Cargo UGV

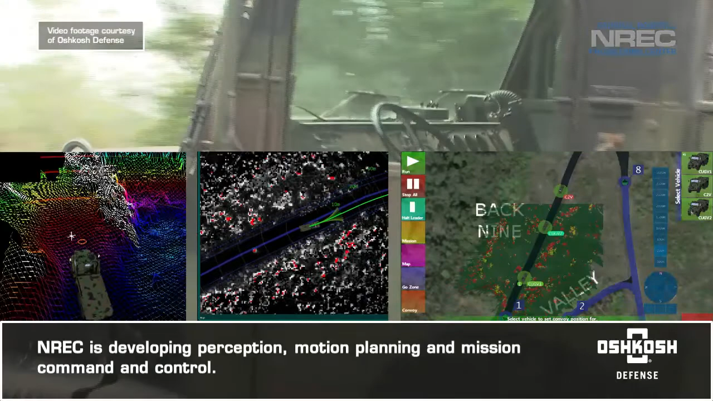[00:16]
Operators use the Operator Control Unit to plan missions ahead of time or control them on the fly.
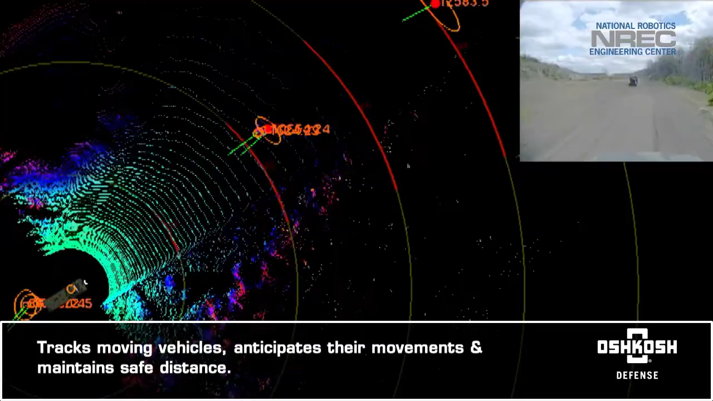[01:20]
The multi-sensor perception suite provides comprehensive three-dimensional information about the surroundings,
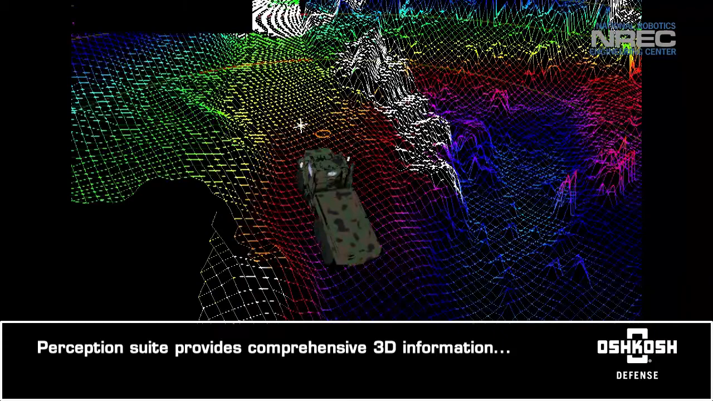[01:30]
including perception system output and an obstacle map.
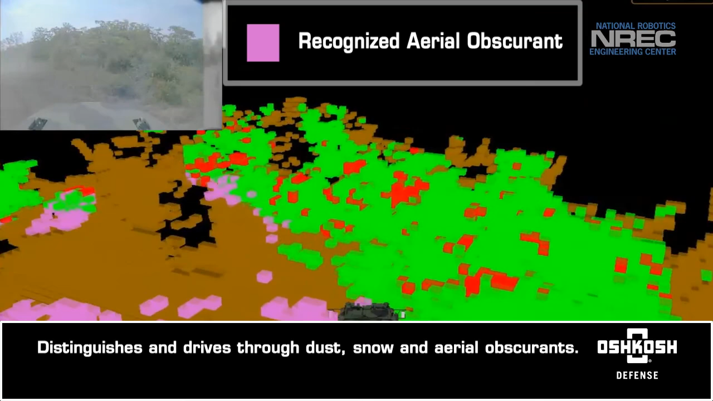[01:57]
snow, and other aerial obscurance that would normally stop other autonomous systems.
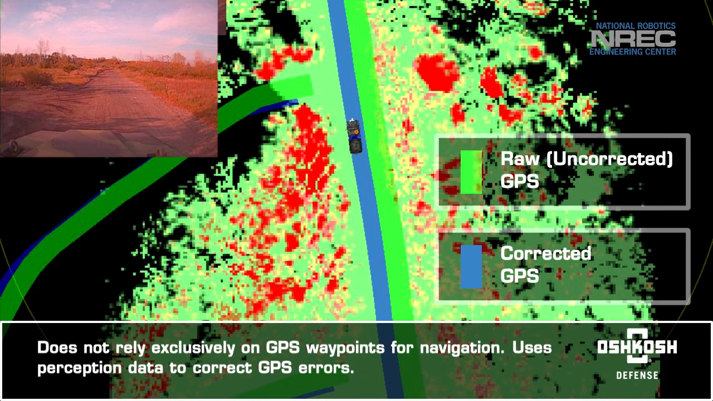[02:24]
as GPS is typically off by several meters. Instead, it fuses on-board perception and satellite imagery to account for and correct GPS errors and understand its true location.